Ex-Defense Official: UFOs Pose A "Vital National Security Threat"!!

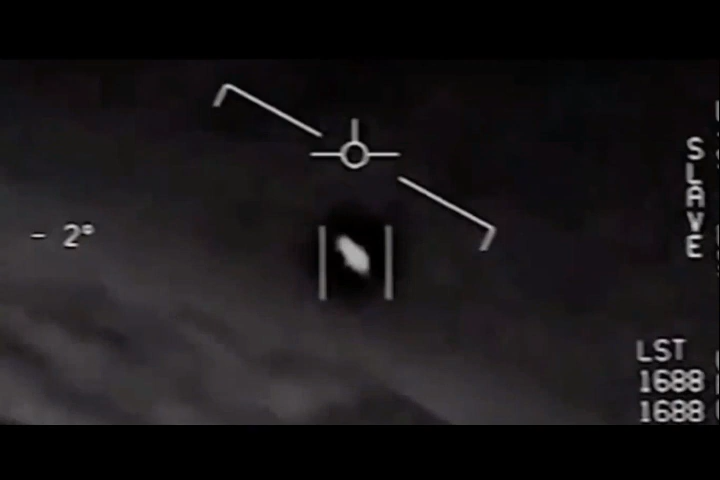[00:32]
Oh my gosh! They're all going against the wind, the wind's 100, and wind out from the west. Cool thing, dude. That's not our L&S though, is it? It's not our L&S, dude. Well, if there's something... It's a Russian!
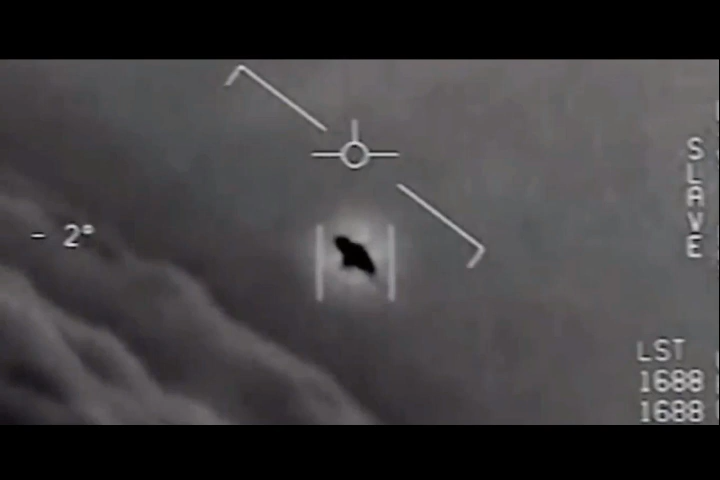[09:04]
That's not around us though, is it? That's not around us though, is it? Well, if there's nothing... It's around us!